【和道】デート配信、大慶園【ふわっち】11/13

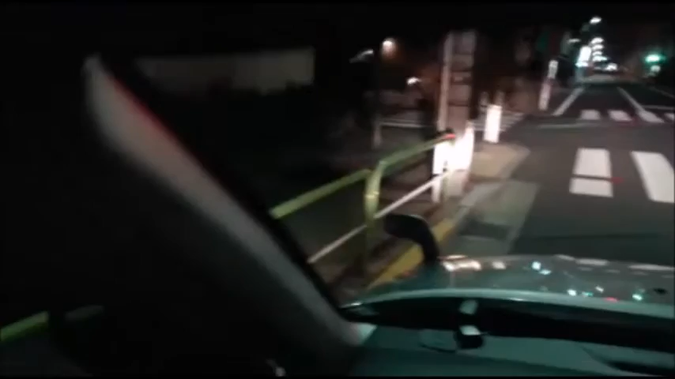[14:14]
なんか多分酔っ払ってんだと思う。あ、今倒れてる人がいたから、車止めてっつって。